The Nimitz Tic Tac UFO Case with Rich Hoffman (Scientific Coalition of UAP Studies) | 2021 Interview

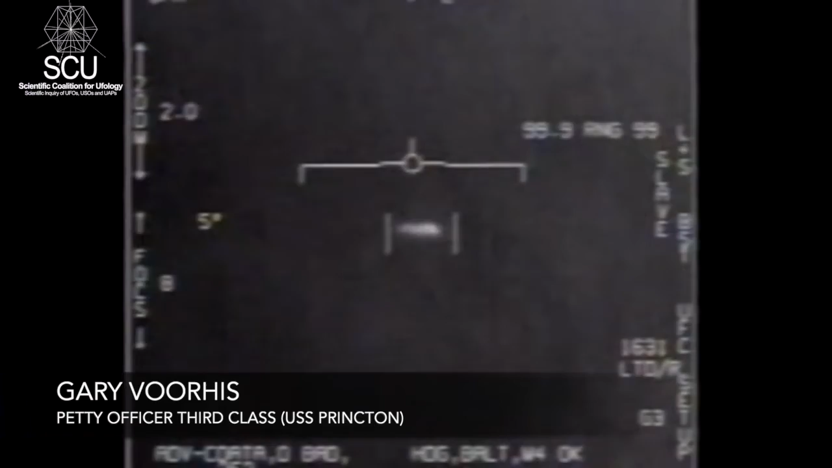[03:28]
But that was towards the end of the encounter. And they all generally just kind of zoomed around at ridiculous speeds and angles and trajectories.
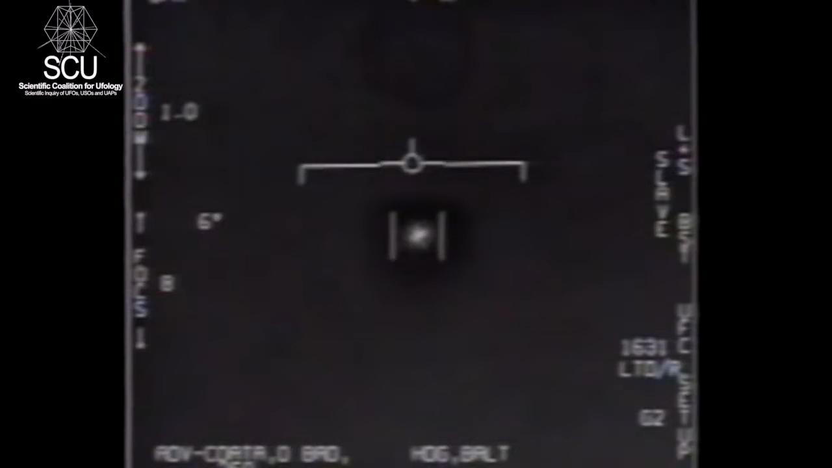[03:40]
And then eventually they all bugged out faster than our radars. We were getting out what we call spot radar sightings where it would just catch a glimpse of it as it was moving, because it was moving faster than our radar could register. And then they were gone.